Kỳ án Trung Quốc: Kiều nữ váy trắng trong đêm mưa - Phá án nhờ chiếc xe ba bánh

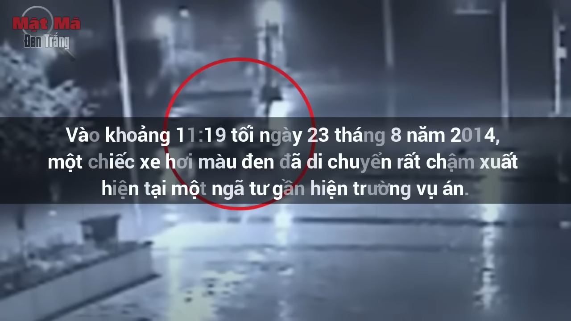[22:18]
11h19 phút tối ngày 23 tháng 8 năm 2014 một chiếc xe hơi màu đen đã di chuyển rất chậm xuất hiện tại một ngã tư gần hiện trường vụ án. Nó đi qua đi lại ở ngã tư này như đang đợi chờ một điều gì đó.
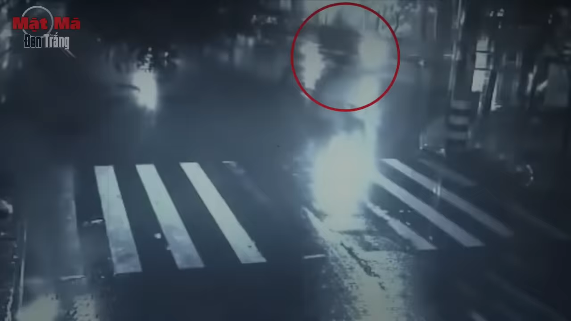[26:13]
Từ hiện trường vụ án đến hiện trường vứt sát trong các video giám sát ở một ngã tư các điều tra viên đã phát hiện một hình ảnh của một chiếc xe ba bánh.